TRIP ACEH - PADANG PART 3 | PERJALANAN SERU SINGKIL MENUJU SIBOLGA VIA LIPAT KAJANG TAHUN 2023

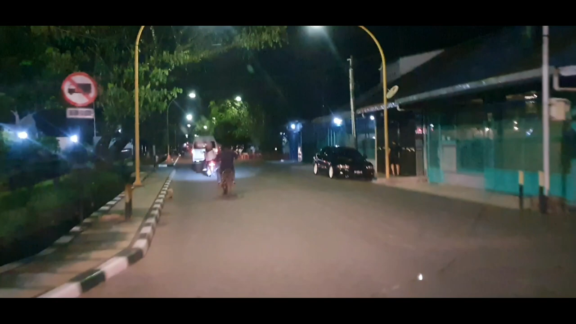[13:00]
Dan ini kita sudah memasuki kawasan Sibolga. Inilah kota Sibolga yang terkenal dengan sebutan Sibolga Tapian Nauli.
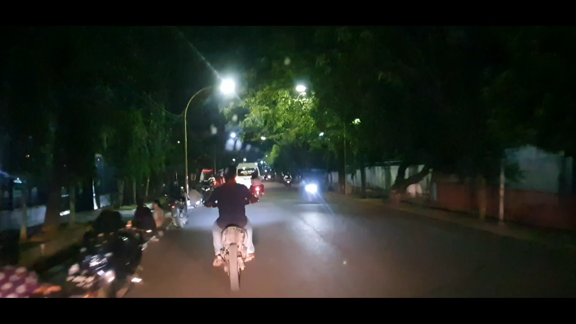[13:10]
Ini malam hari ya sahabat semua, ramai sekali. Kota Sibolga ini merupakan kota yang sangat maju, kami melihat
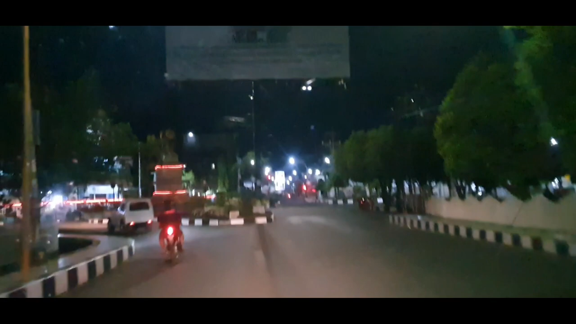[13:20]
aktivitas atau lalu lintasnya juga ramai, ada
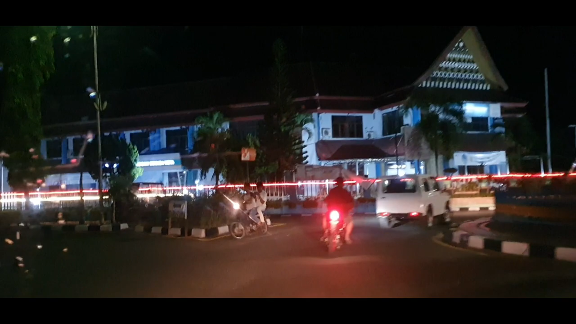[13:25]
bangunan-bangunan besar dan tinggi, ada gedung wali kota di depan sana.
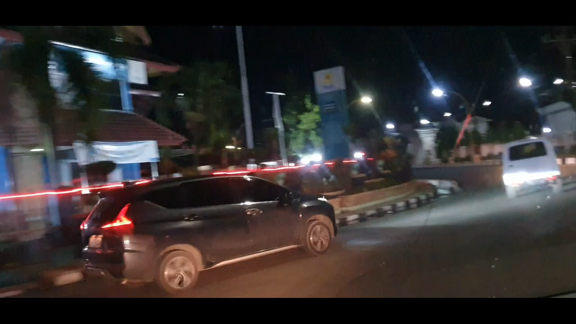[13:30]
Dan ini kita lagi mencari penginapan nih sahabat semua,